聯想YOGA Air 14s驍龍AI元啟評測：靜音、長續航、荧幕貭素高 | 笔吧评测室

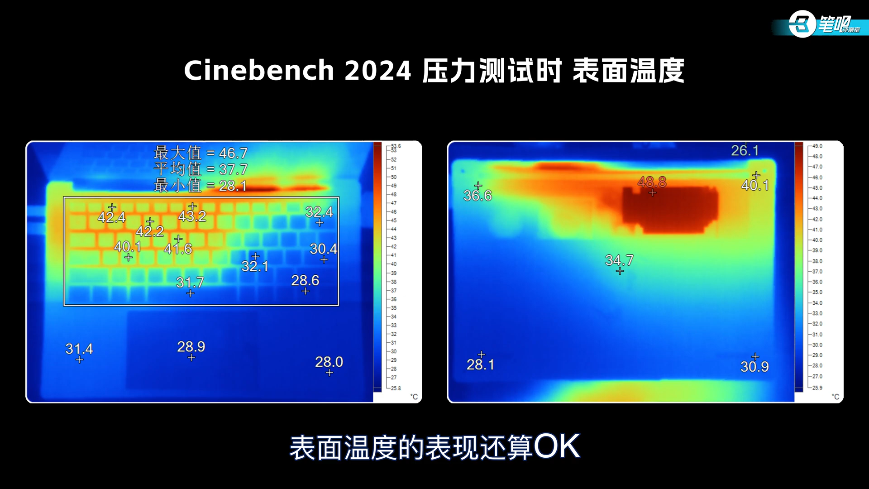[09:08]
2度WSD常用键位40度
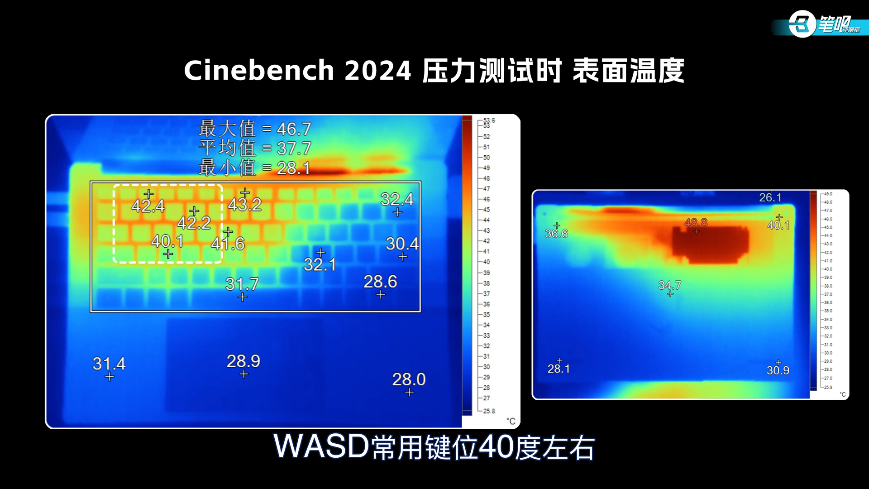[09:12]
左右虽然看起来高温面积不小但是实际上温度并不是太高这个时候的噪音情况非常不错满载只有43.